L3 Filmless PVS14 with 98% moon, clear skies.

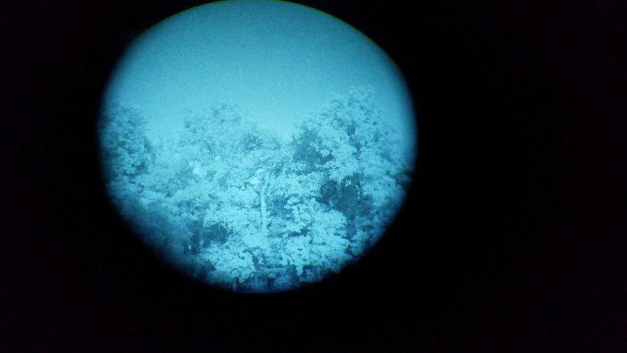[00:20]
this is the same PVS 14 I've been using for this series
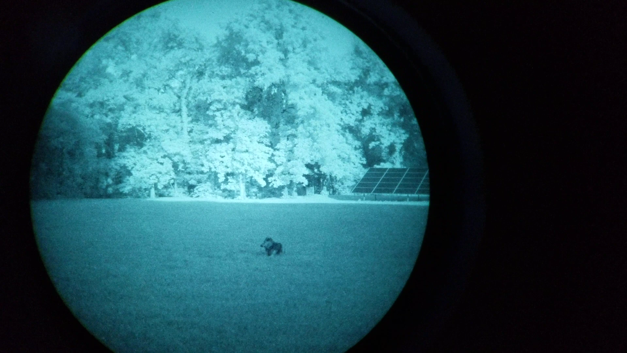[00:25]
it's a little over 2500 photocathode response we're
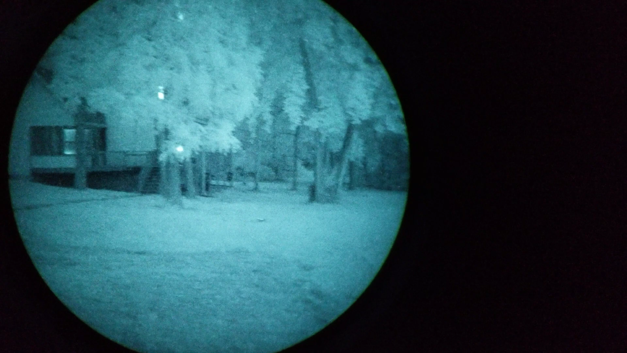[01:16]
to film from the same location each time so that you can get a feel for things
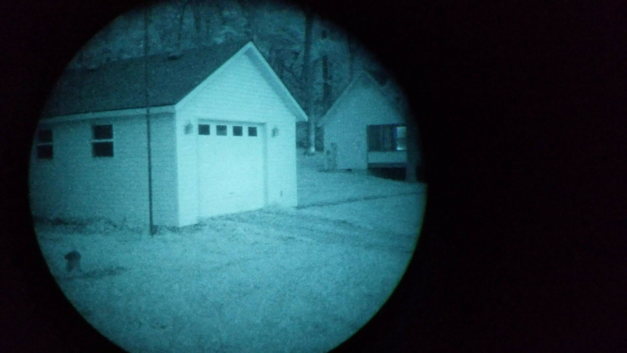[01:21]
like say this is L3 filmless tube it's about the best you can get as far
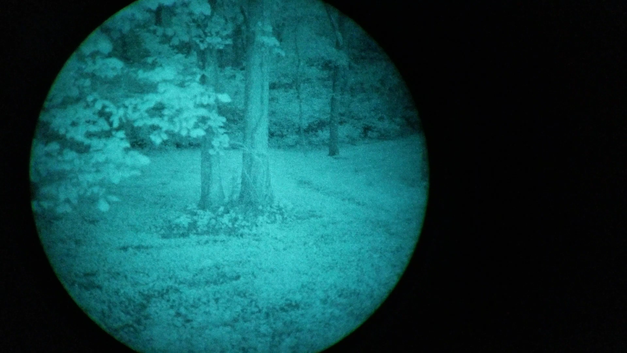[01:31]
as architecture it's not completely filmless that's a misnomer it's lacking only one of the components in the film coating and I'm not a chemist nor do I design or build these so I I would have to google up and tell you exactly what but it's not truly filmless
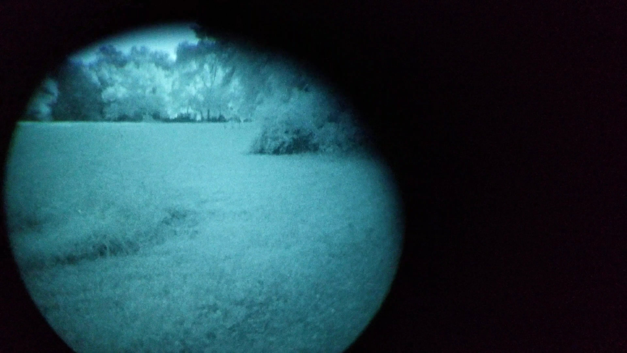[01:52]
it's um less film if you want to be you don't want to kind of word that differently and be more accurate but like
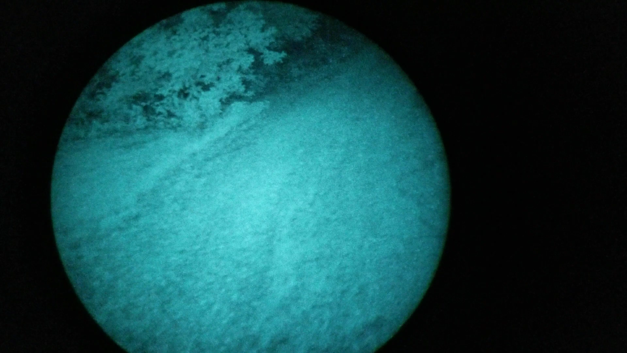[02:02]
I say this is going to gather about the most light you're gonna get in when it gets really dark
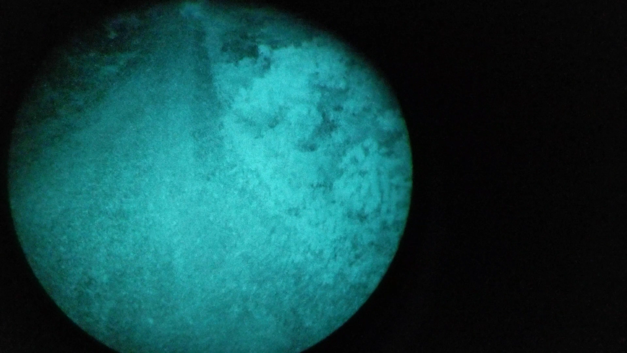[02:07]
there's our driveway you can clearly make out all the details on it
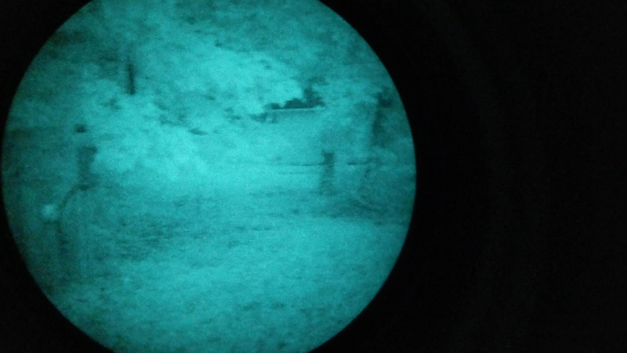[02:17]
under dense canopy there
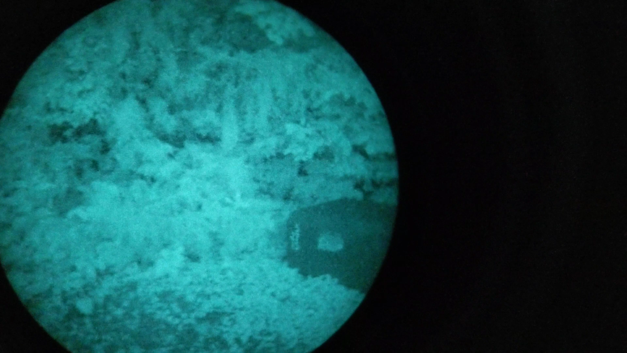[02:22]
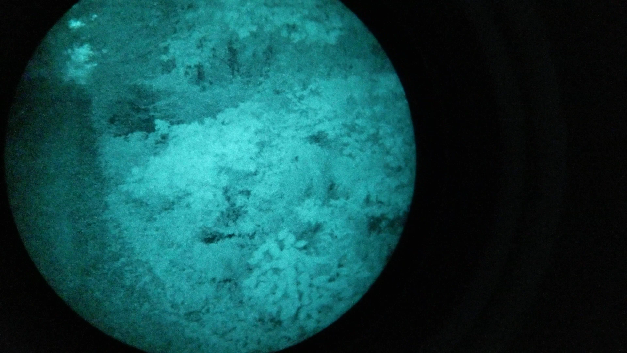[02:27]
night vision has a very let's say shallow depth of focus so some of
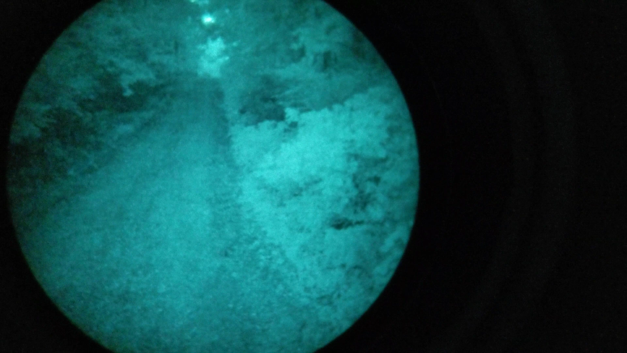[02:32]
our nearer items are a little bit out of focus because I have it set for infinity or the stars really which is just off the infinity stop our cameras having some fun there we go
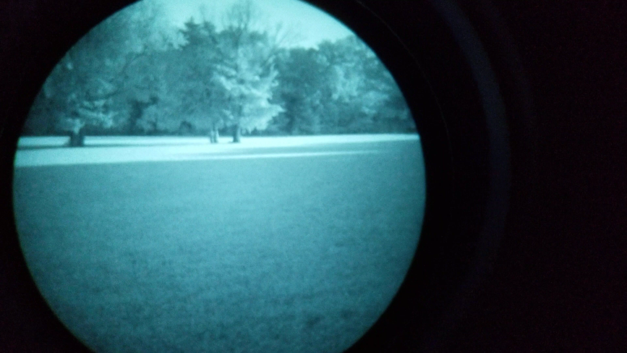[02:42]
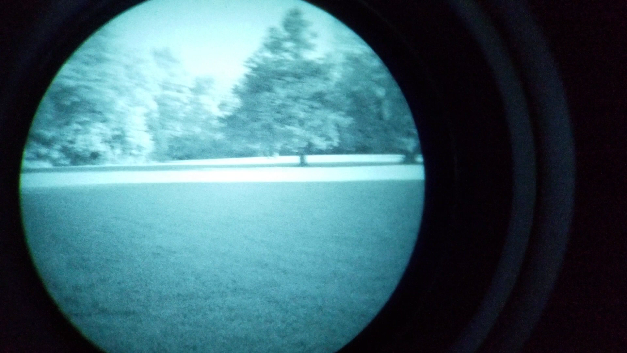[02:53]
this full moon this is
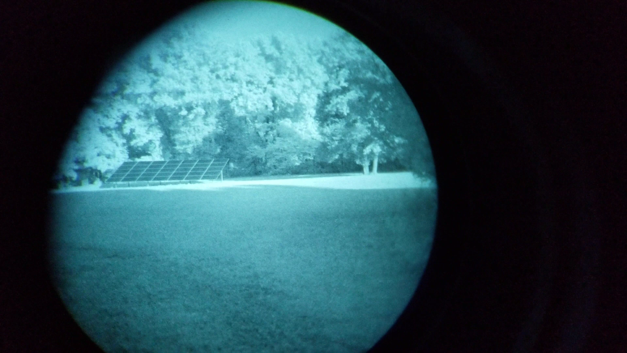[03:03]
very bright I could probably navigate a open field without needing to use night vision perhaps anyway this is the kind of
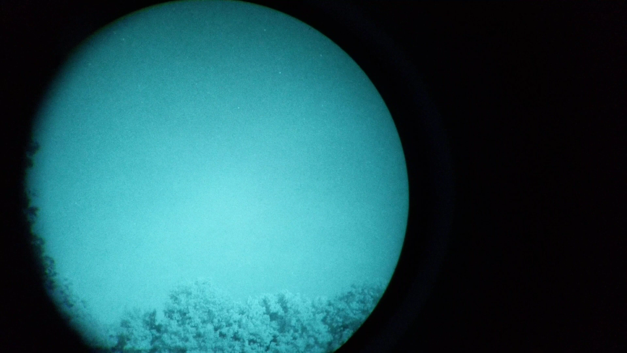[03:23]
environment that makes a mediocre night vision system look
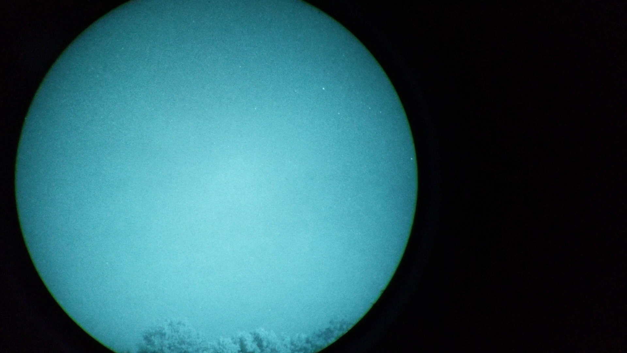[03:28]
pretty darn good and a good one look absolutely amazing
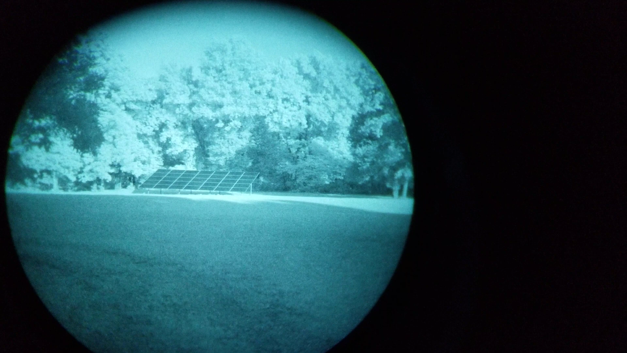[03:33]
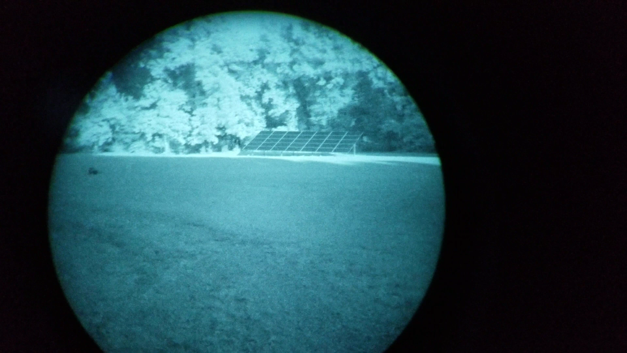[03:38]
you can see my dog very clearly out there in the field and there's been some fireflies throughout the video
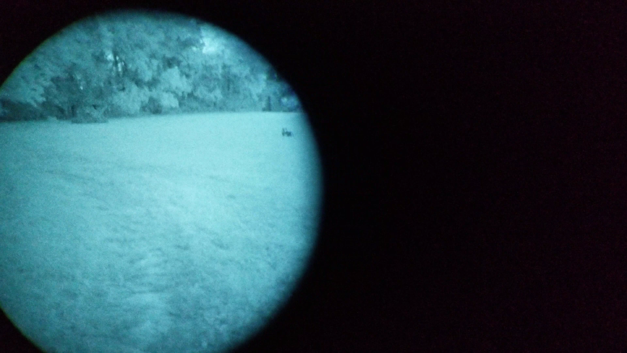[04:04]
night vision actually does under different circumstances different illumination levels and that you now kind of know what
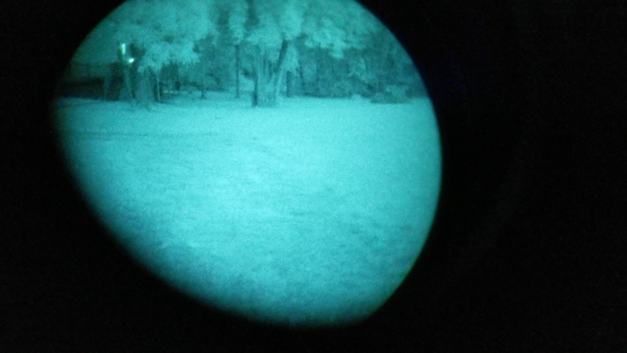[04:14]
to expect it's not seeing in the dark it's amplifying all of the available light to allow you
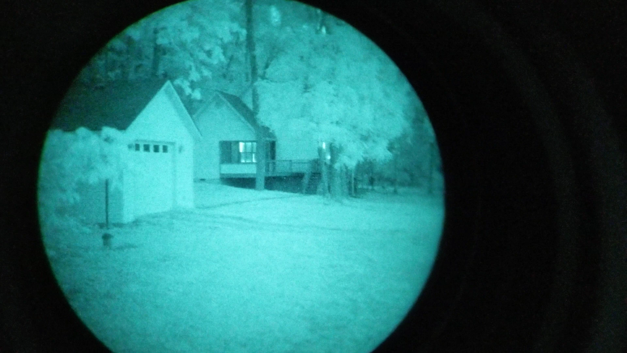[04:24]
to better see it's not magic but it's pretty darn
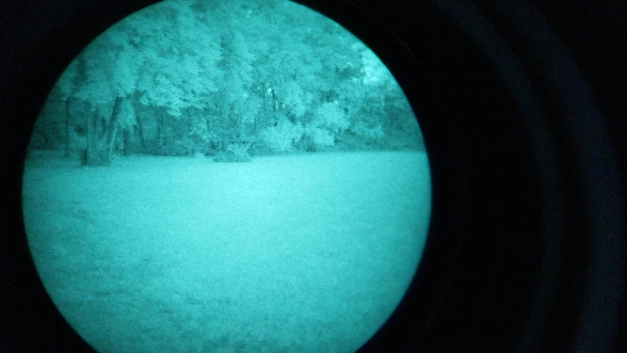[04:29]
close and I hope I've been able to give
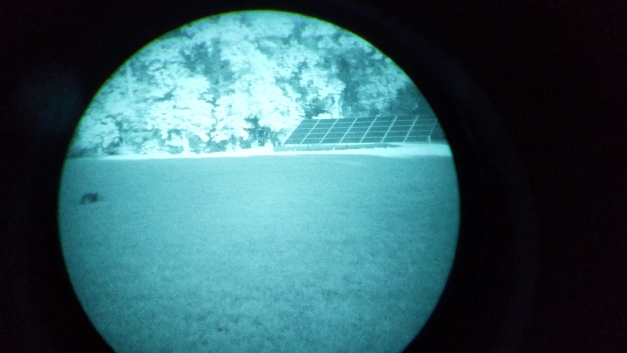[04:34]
you a little bit better appreciation for
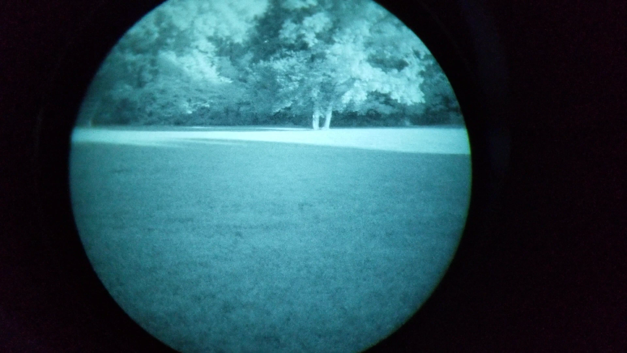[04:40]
how different conditions are going to affect things you really see the fireflies or lightning bugs in this video by the way I I love the little creatures there they're neat and someone on ar15.com actually requested some lightning bugs so if they're
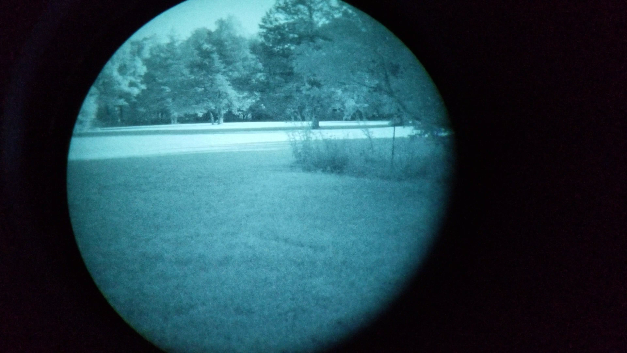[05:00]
watching you're welcome but there you go that's a pretty high spec
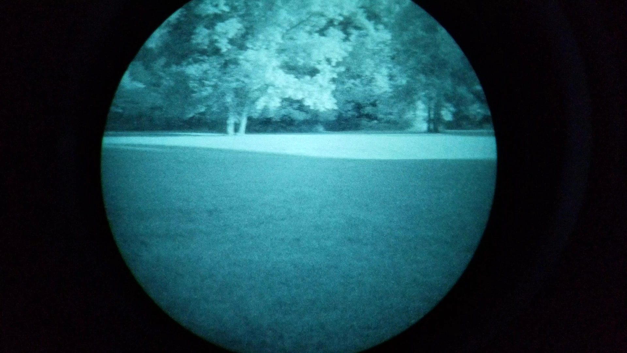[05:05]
l3 filmless tube in pretty bright conditions really